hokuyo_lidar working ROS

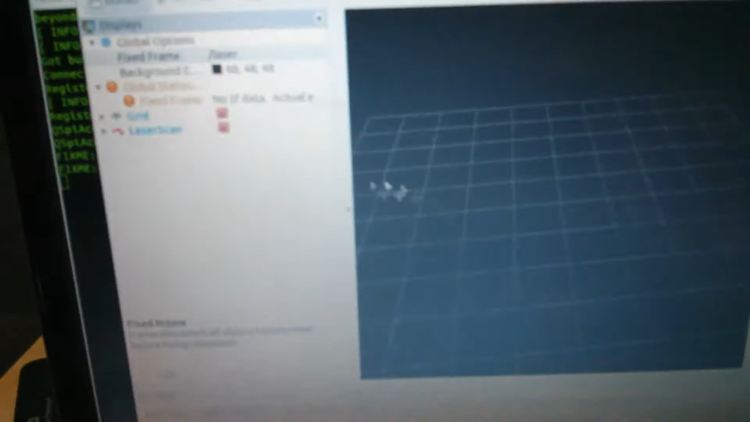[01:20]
And in the laser scan, I'll just say that the topic is It must know the topic and that the topic is scan.
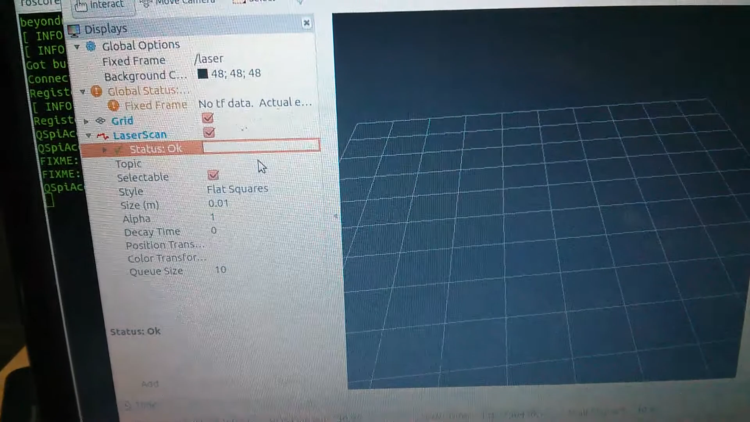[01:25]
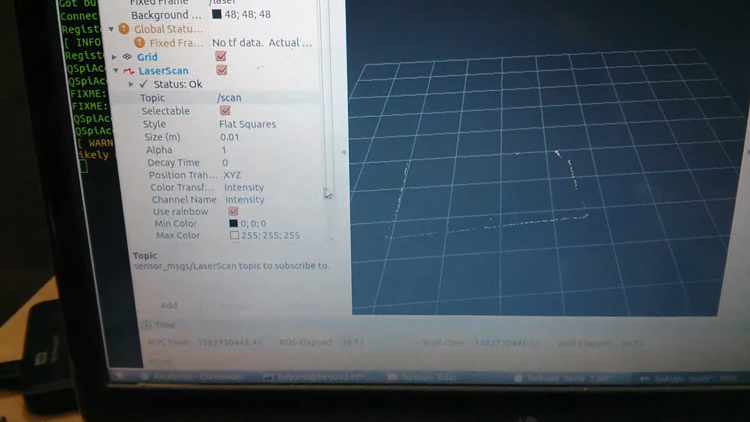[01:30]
So now we can see there is something over here and we're just changing the you know Intensity so that the light is more visible
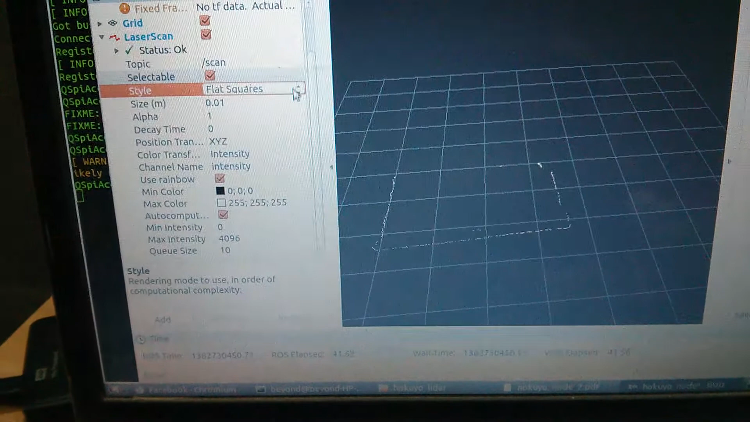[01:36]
And just change it to here
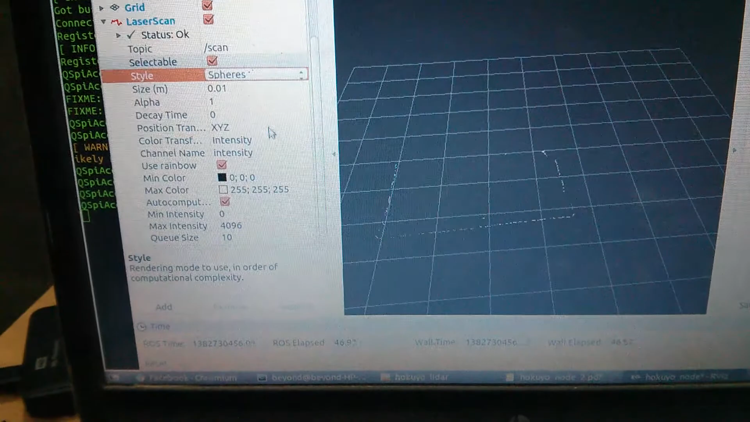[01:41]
Just change it to some color